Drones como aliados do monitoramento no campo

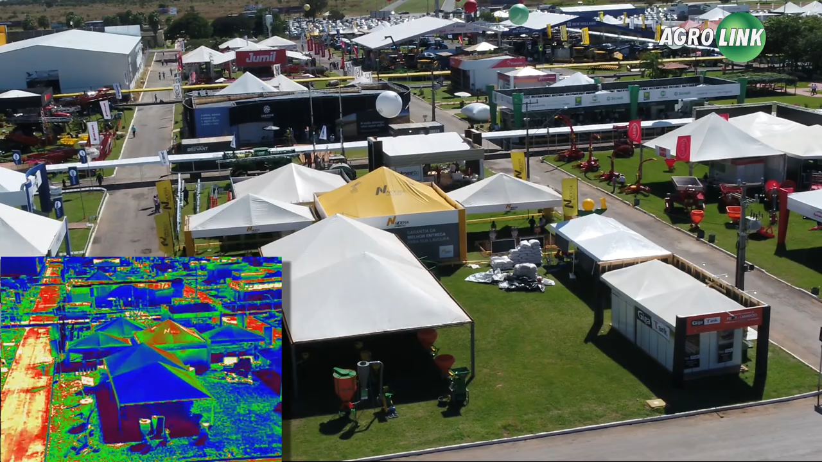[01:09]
A câmera faz imagens de dois tipos, normal e termal, que amplia os dados.
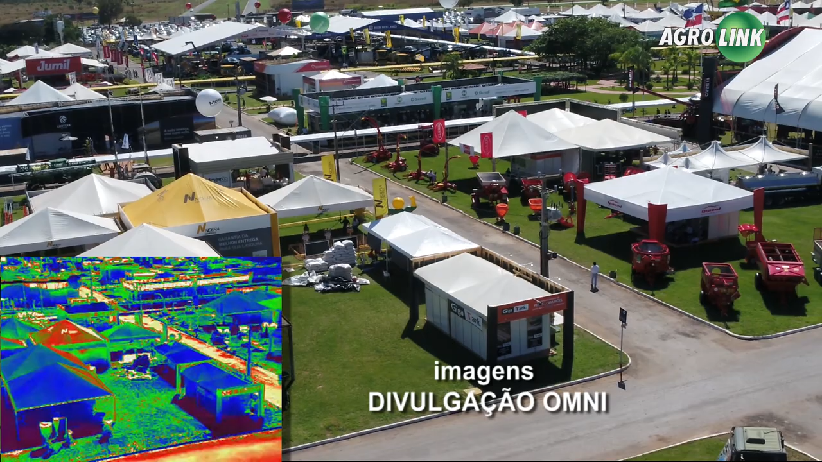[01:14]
Depois, essa análise segue para o agrônomo, para a tomada de decisão.